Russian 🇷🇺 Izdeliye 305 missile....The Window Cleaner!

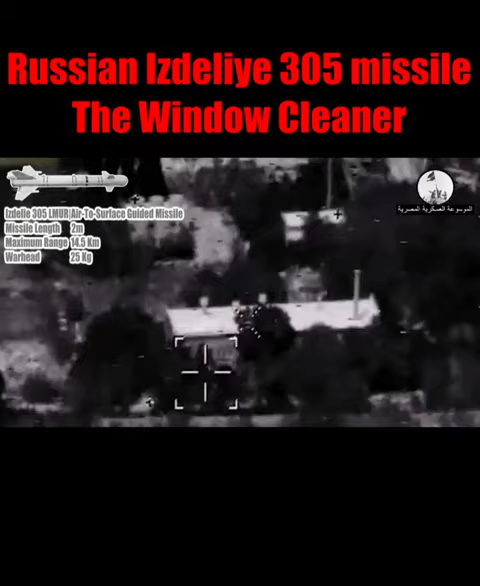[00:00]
Да. Где-то здесь. Да, я уже понял. Чуть просто там посмотрел. Да, вот он. А у него перекрестие идет.
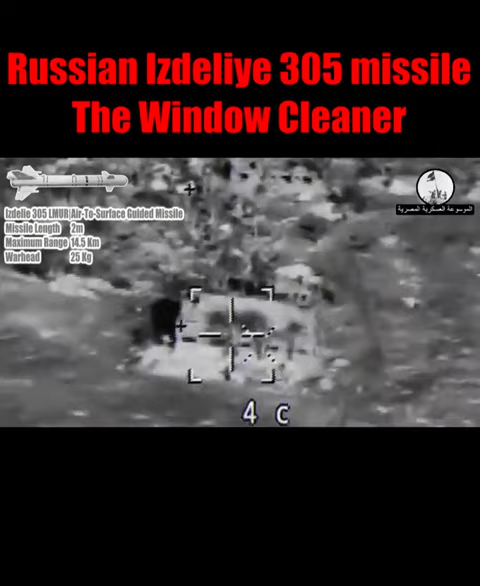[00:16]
Хочу так сказать, что ниже, по нему уже... окошко, давай, в окошко. В окошечко? Да. Вот, отлично. В окошко работаем.